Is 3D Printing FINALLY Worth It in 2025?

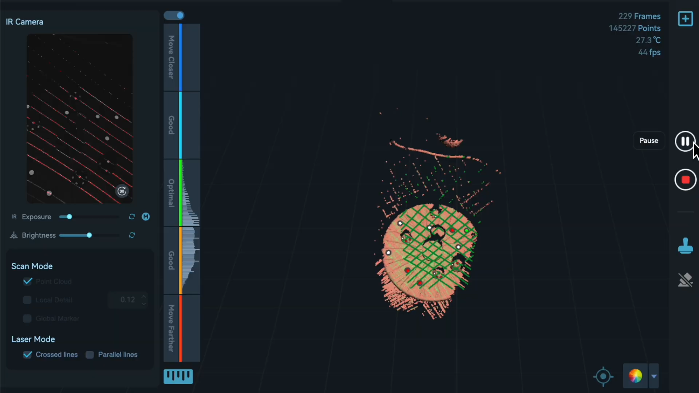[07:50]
All right, so you can see as I'm doing the scan on screen how the actual keychain is showing up. Now, this is going to be super-duper forgiving because I am using each one of those little dots, those reflective dots that you see on that tray. They're the things that are being captured or kind of keeping the mapping in place. So as I just go over it, I'm just moving, you know, you can see those little lines that are coming up right there.
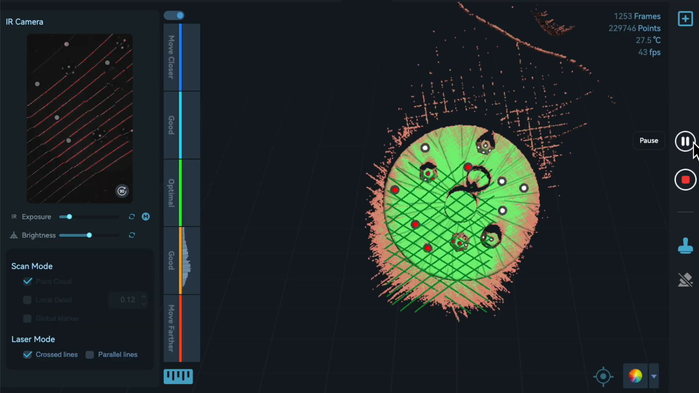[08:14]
I'll go ahead and bring the scanner back in view so you can see it. This is what I'm kind of doing at the very top.
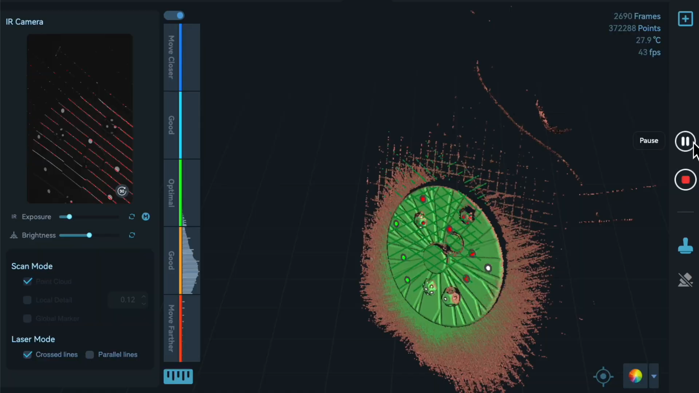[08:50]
You can see how I can capture some of that angle right there. Let's go back a little bit so we can get that. We'll get that right there.
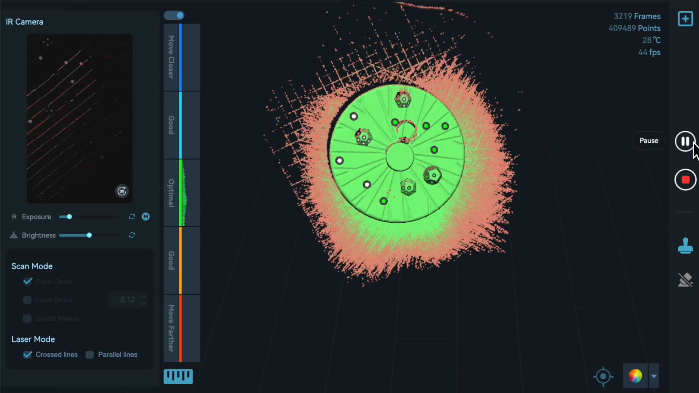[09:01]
All right, I think that looks good for now. Let's see how much we got. That looks really good. So we've completed the scanning.
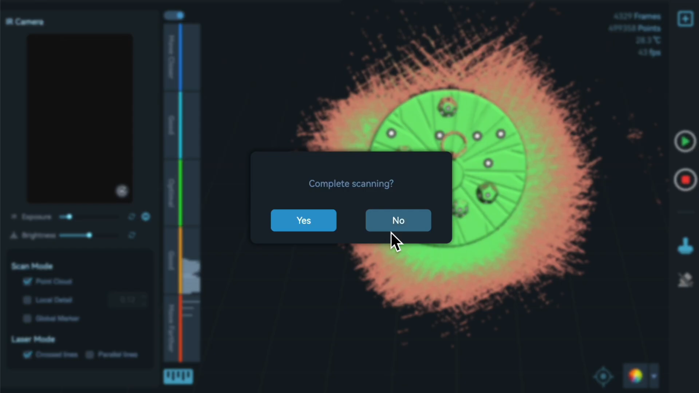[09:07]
And when we see it here, you can see on the bed, you know, we'll scan.
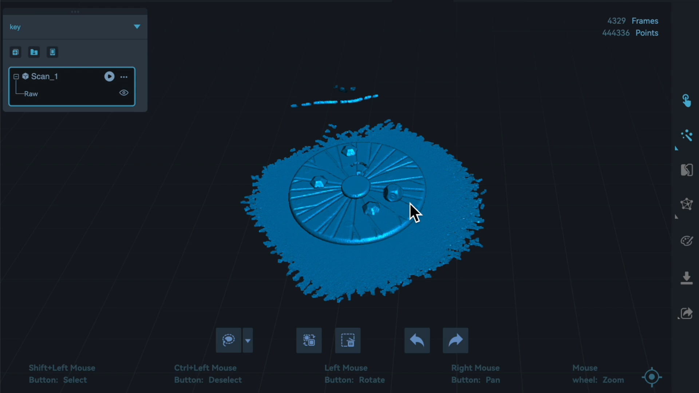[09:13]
You can see pretty much that's what I want. All right, so the first thing we're going to do here is I'm going to reduce this resolution back to the 0.25, which is what I had. I'm not going to mess with sensitivity because there's really not a lot here for me to worry about. And I'm going to go ahead and process this.
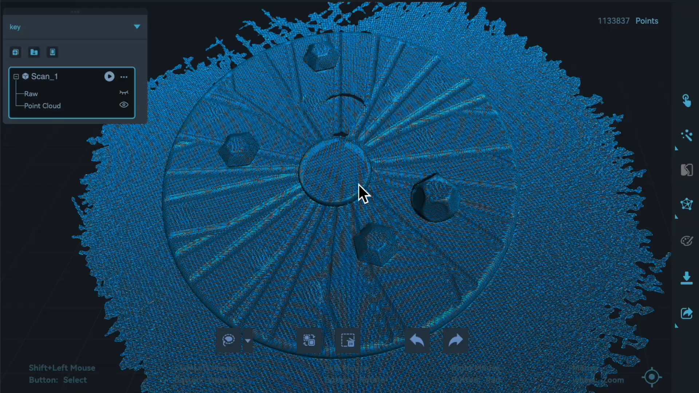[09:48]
You can see how much better that looks. Ooh, that looks nice. All right, so now this looks a lot better. Look how nice and clean that looks.